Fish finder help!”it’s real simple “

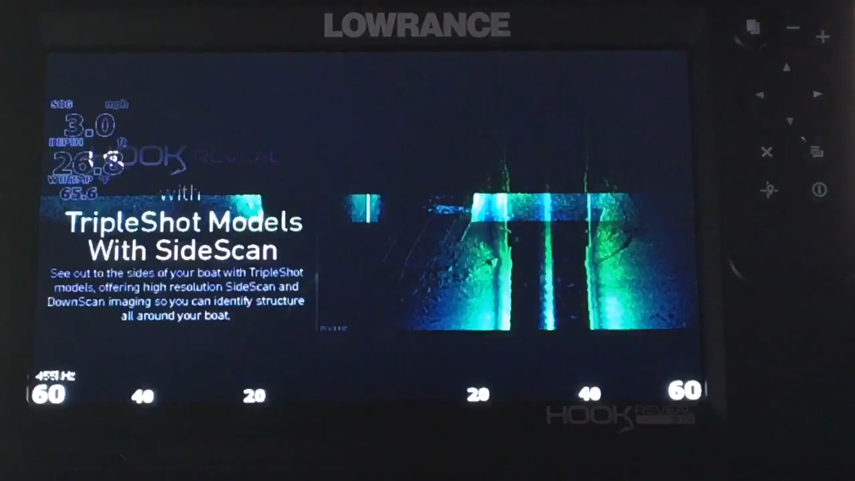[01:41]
On screen: speed 3.0 mph
Play with your unit. See, we got charts, sonar, side scan, down scan, add pages and stuff. Golly, you can play a lot just on that screen right there,
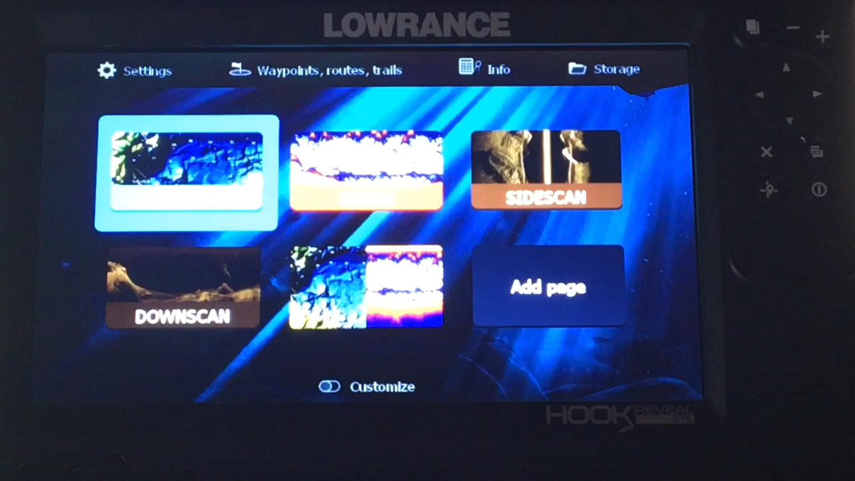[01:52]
but you're not going to learn it unless you start mashing buttons.
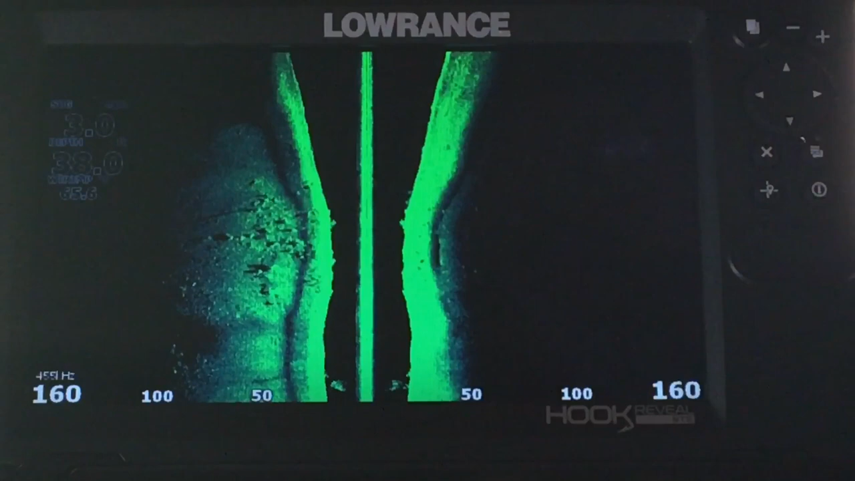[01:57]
Okay, now we got our side scan up. We click on that. Look at here. Now we got mode auto, more options.
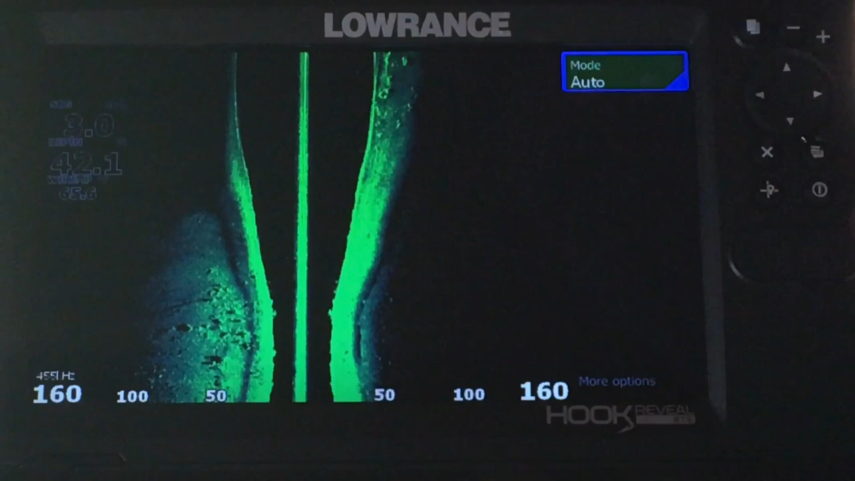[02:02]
Let's just click on that and see what happens. Oh, look at here. We got a custom. We got range auto. What in the world does them things do?
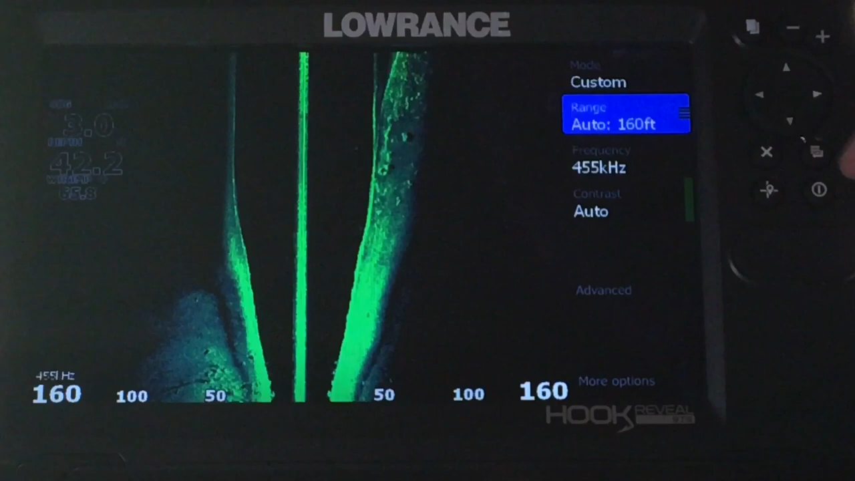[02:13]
Go on there and click on it. Let's go down here, frequency. Look at there. You can choose between 455 or 800. Let's hit the X and back out of that.
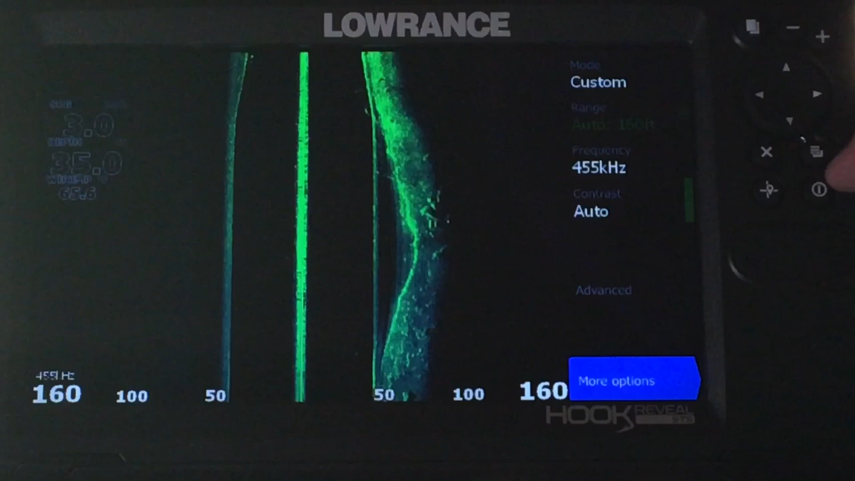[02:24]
More options. Look at here. You got color palettes. You can flip left and right.
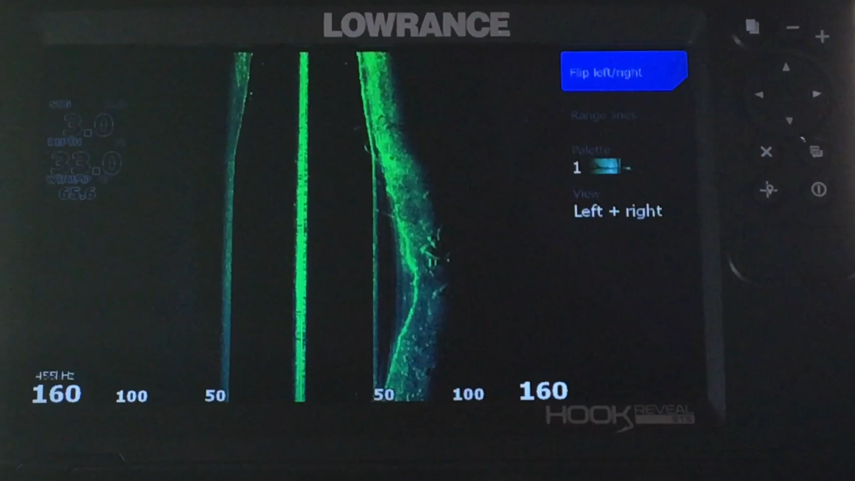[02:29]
Just all kind of things you can do. Let's go to our page button and say down scan.
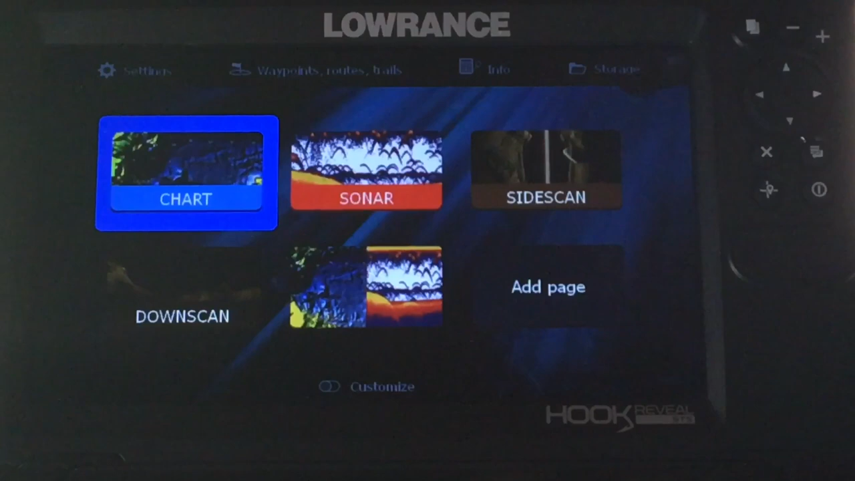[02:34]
So we highlight down scan and we click on that. Now your down scan comes. It's got fish reveal on. You want to know what you can do with down scan? Well, enter into it. Click on it. Here we go with our options again.
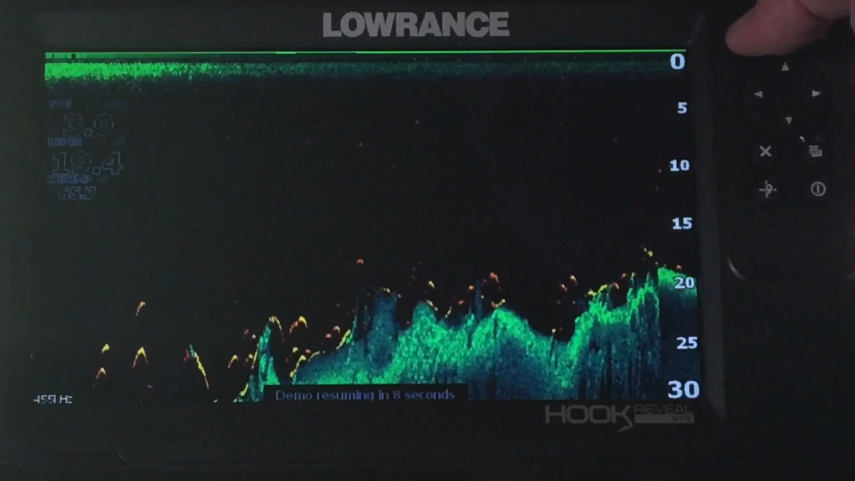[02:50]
Let's exit out again. And let's go over here to sonar. Click on our sonar.
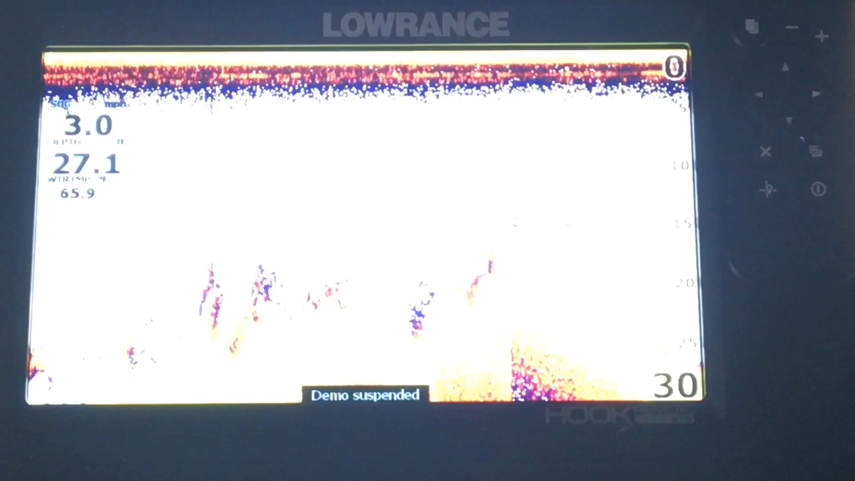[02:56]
On screen: depth 27.1 ft
There's our sonar page. And we can click on that enter button.
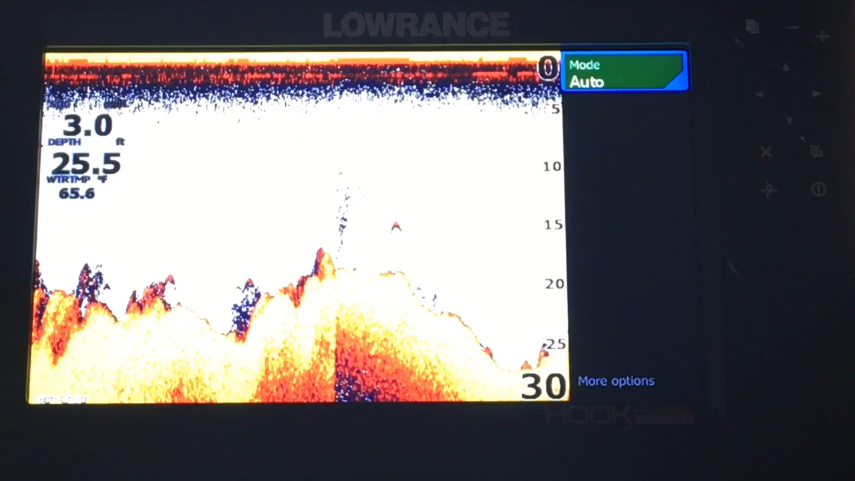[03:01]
On screen: depth 25.5 ft, water 65.6°F
And the same thing. We got auto modes or more options. Let's go down here and see what our options are.
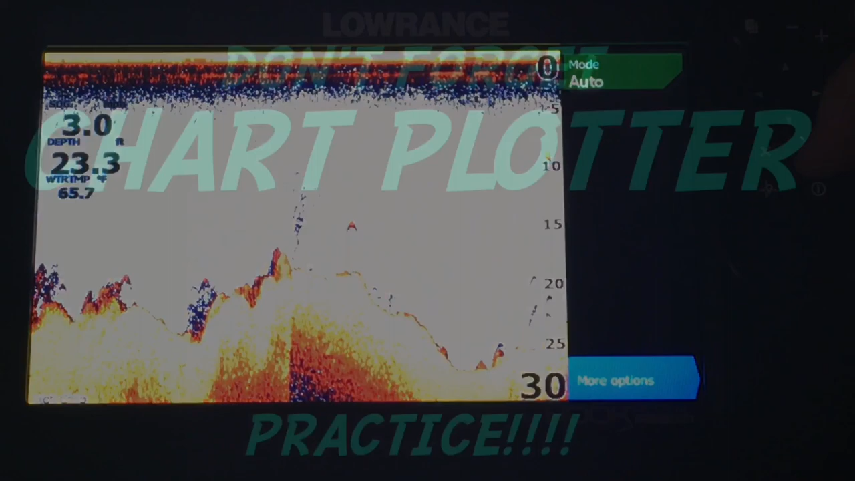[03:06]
On screen: water 65.7°F
Don't forget that baby right there. You can pull up your charts. But there they are.